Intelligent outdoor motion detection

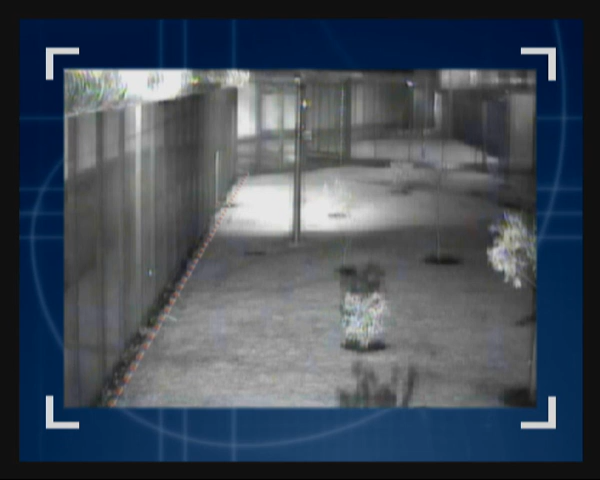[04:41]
The trip wire is placed next to a fence, and the images are recorded using an infrared illuminator. The test was to show no matter how fast an object is, it can be tracked, and as the trip wire is crossed, an alarm is raised. Tests have also been performed to try to outsmart EDS, by hiding an object next to another, and trying to force the tracking device to follow the wrong target. In this case, both are correctly tracked, and when the trip wire is crossed, an alarm is raised.
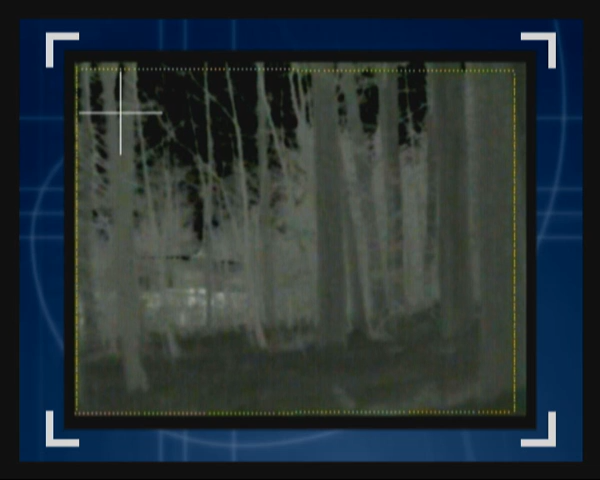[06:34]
thermal imaging cameras are used, and SISTOR CX-EDS is fully compatible. In this case, the camera is viewing into the forest on the perimeter of an army camp,
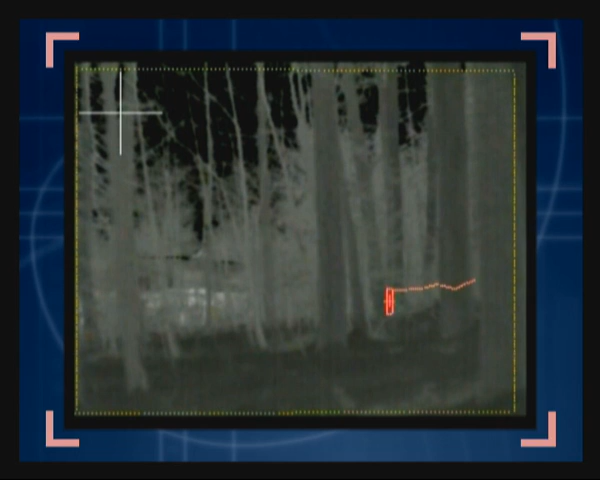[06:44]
and the object is clearly tracked, and then alarms utilizing the functions of the dynamic trip wire.
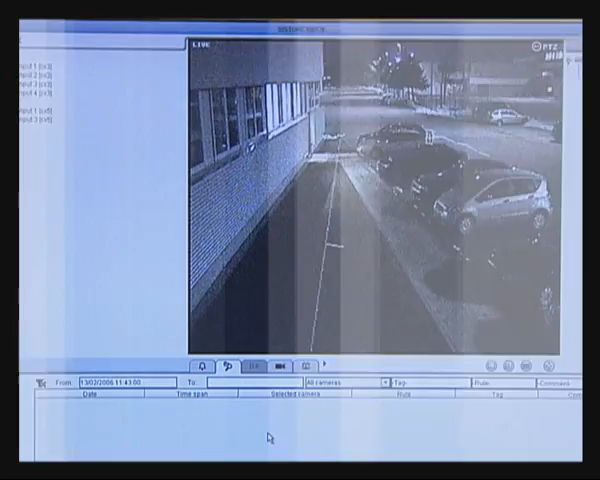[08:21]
Here we can see a person crossing an area they should not, and the EDS has now gone into alarm, shown by the flashing alarm bell here.